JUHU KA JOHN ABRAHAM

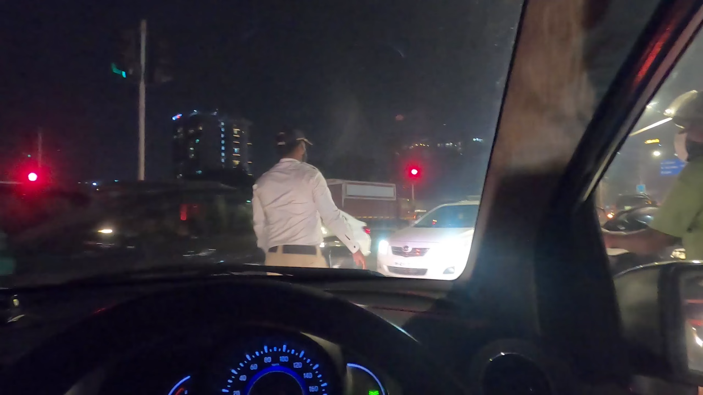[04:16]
बहुत लंबा ट्रैफिक है, बहुत ही गंदा है। जुहू सर्कल का ये वाला सिग्नल, कौन सा?
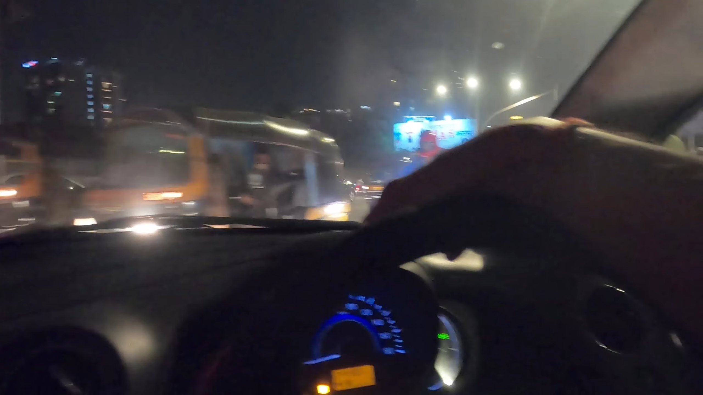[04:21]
मतलब जुहू सर्कल का। अरे मेरा 2 पे आ गया तेल, अभी तो मैं डर रहा था कि 1 पे आ गया है। अरे हाँ, 1 था, 2 कैसे हो गया?
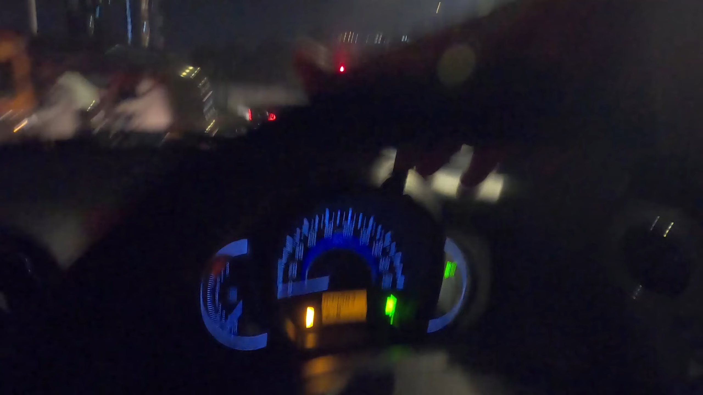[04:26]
गाड़ी टेढ़ा है ना इसके लिए, देखो ये भागेगा। ओ भाई भागो मत, खड़ा है उधर। ये देखिए हमारा साफ हो रहा है, हर जगह नहीं होता।